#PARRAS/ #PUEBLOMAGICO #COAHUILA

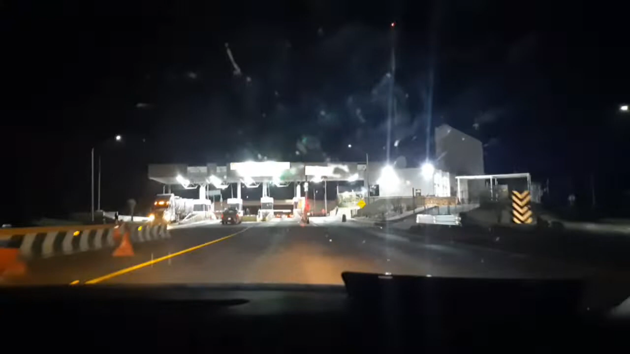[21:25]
Ya venimos de regreso. Ya vamos aquí llegando a la caseta de cobro.
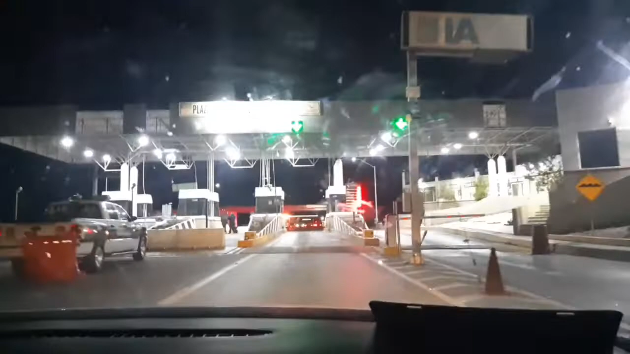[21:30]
Ya falta como una media hora para llegar a nuestra casa.